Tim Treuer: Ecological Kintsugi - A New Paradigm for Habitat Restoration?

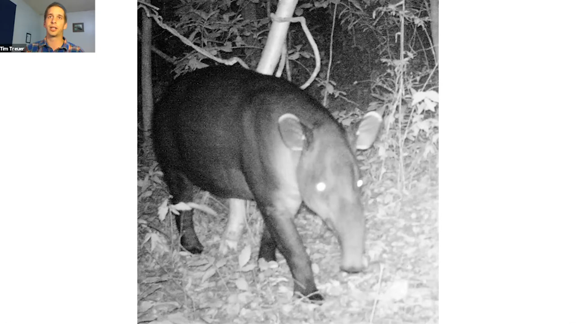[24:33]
Um, it's classified by the IUCN red list as, uh, as an endangered species with a declining population size globally. Um, and we found, uh, we had 62 tapered camera trapping events, um, over the course of our study. And of those 60 of them occurred, we found 60 of the, the 62 events were in young or intermediate age forests and only two of them were in the old growth forest.